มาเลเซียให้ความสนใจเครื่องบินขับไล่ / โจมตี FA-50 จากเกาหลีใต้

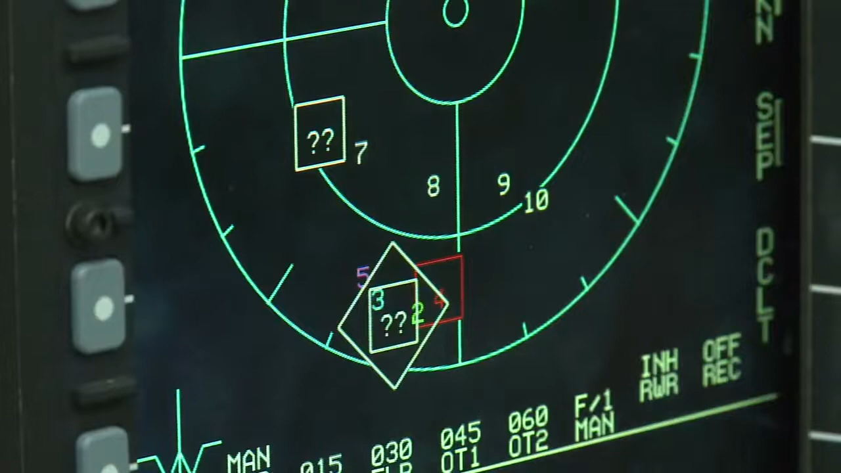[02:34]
Capable of simultaneous tracking of two targets and has wide detection area with its high resolution map application.
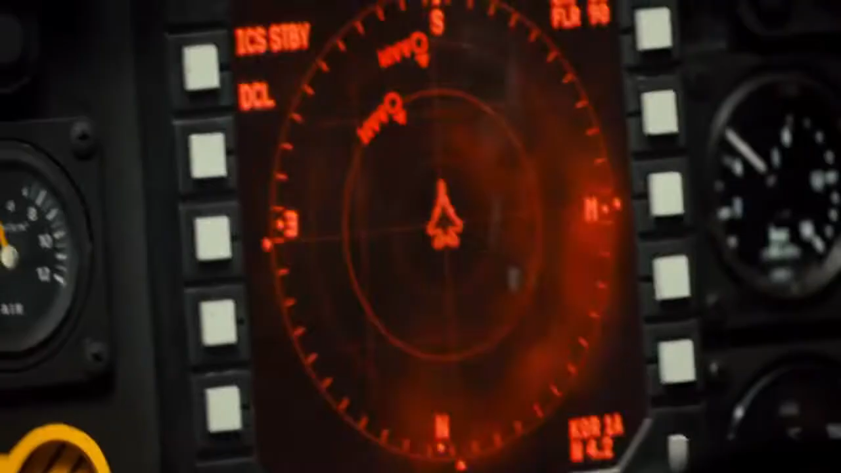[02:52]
It has excellent viability with installed radar warning receiver